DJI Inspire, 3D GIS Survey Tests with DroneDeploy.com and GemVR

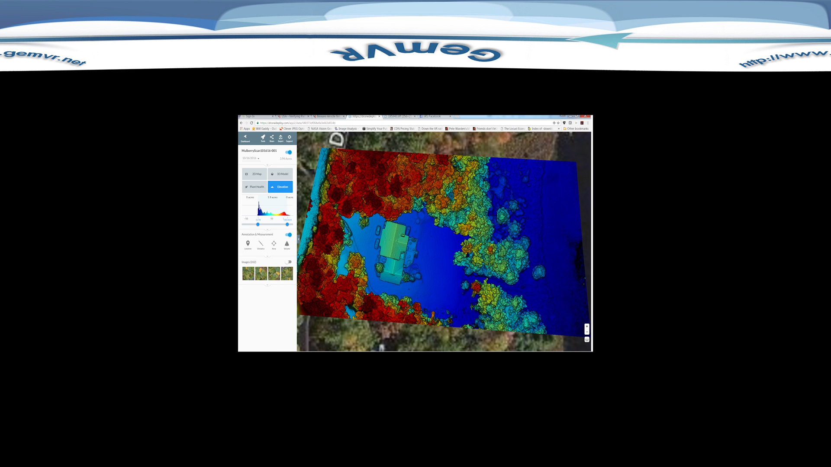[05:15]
That's the elevation map. Very accurate. And here's a 3D map.
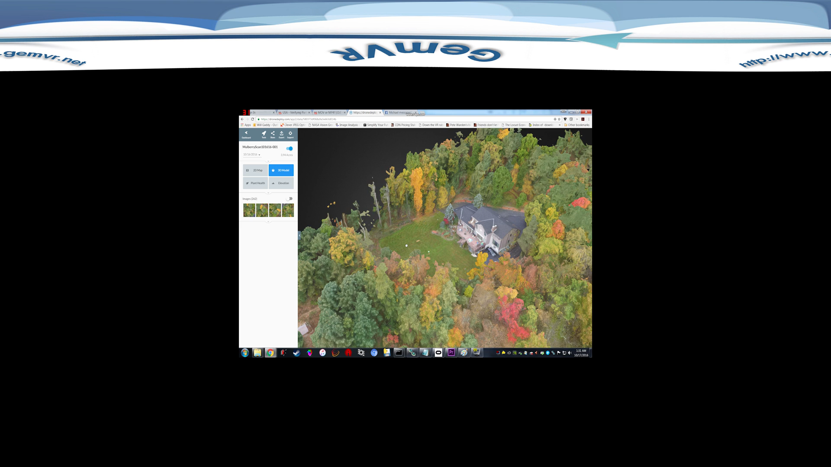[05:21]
And I have to say, I don't have a whole lot to complain about this.
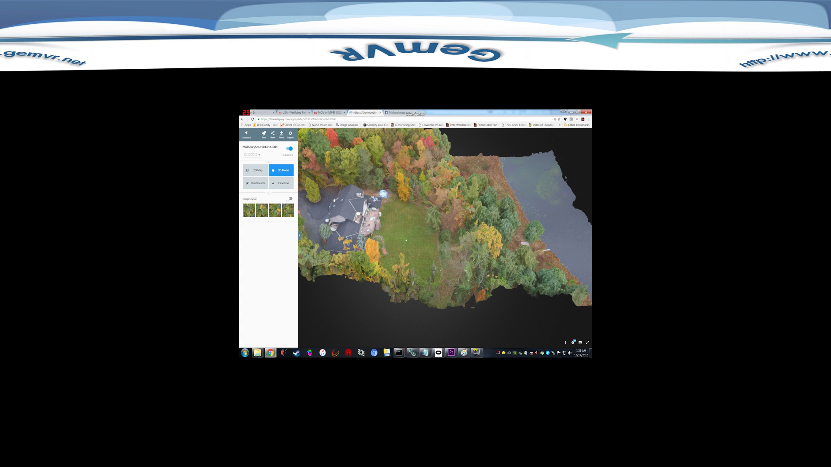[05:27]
This is a really high resolution 3D map.
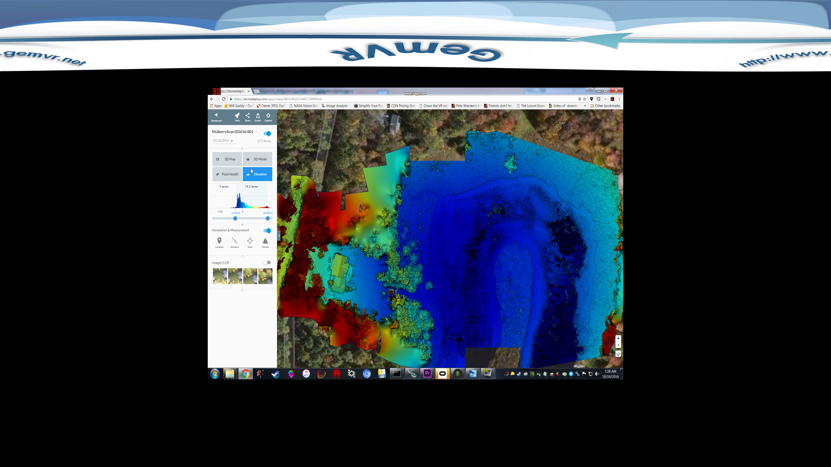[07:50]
Alright. How about the 3D map?
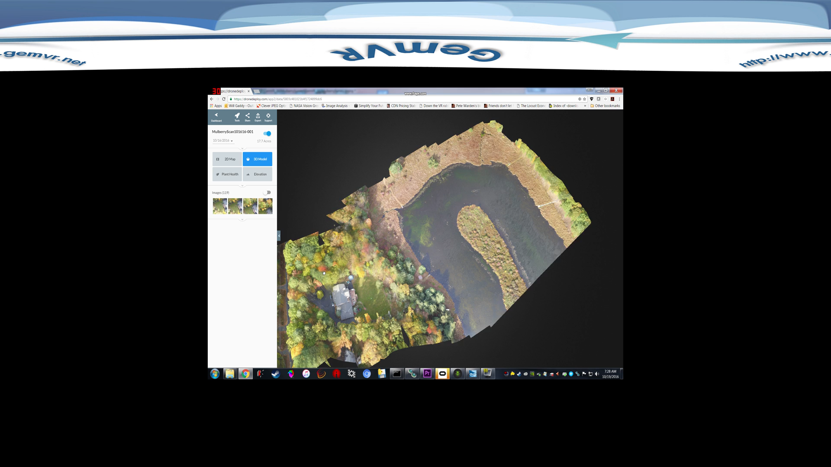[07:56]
So this one is not quite as high resolution and doesn't have as much detailed texture and geometry as the previous one.
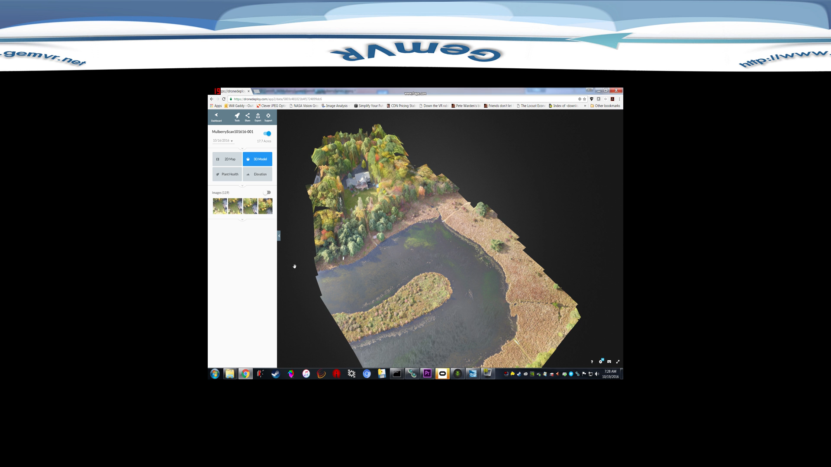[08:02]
But we covered a very big area here. This was about 18 acres in four minutes. That's pretty cool. Alright. Now go ahead.